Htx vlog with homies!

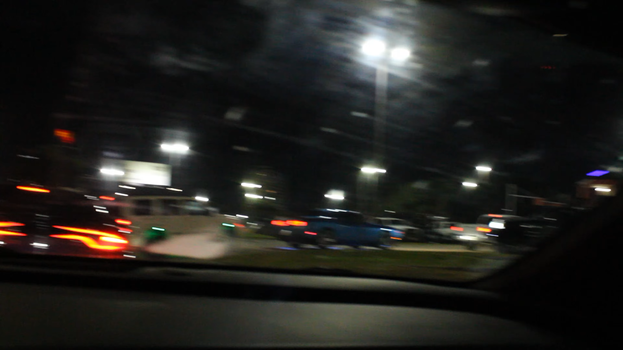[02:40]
It looks pretty goddamn hectic, so yeah. We'll see how it is whenever we get in there. And this is where we at. Over here by Johnny Dang, King of Bling.
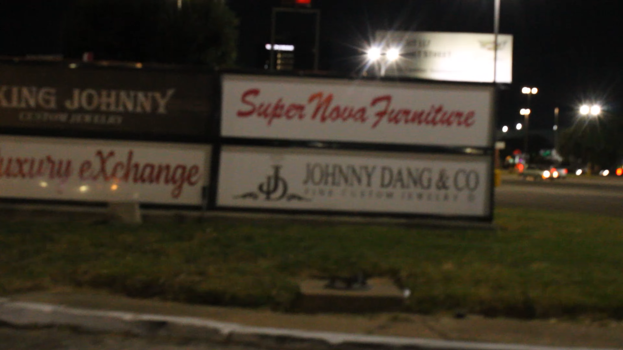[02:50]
Oh shit. I'm about to get blocked by all the people, but
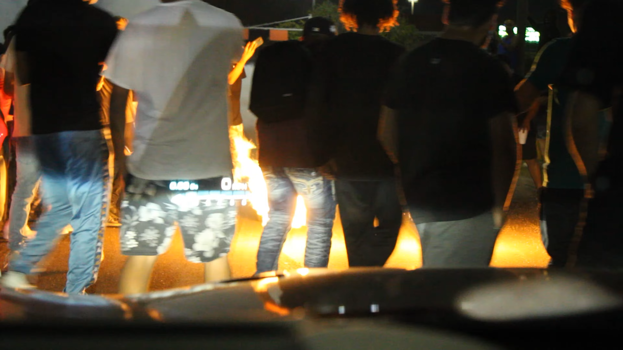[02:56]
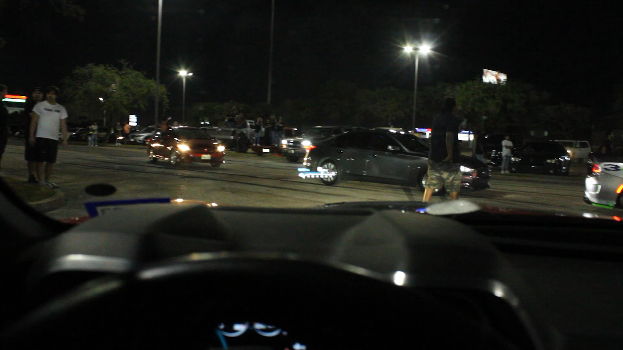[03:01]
man, we just got here and it's straight madness. There's so many people around and everything. Ronnie's right there. We had got split up. I somehow made my way all the way around and now he's over there.